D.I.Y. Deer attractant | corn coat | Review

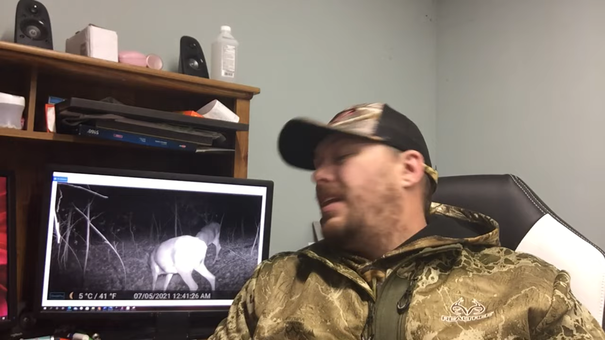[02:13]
We popped the SD card in the computer and As you can see We had some deer come visit. So let's check out some of our photos and videos and y'all be your own judge of the Do-it-yourself deer attractant on the corn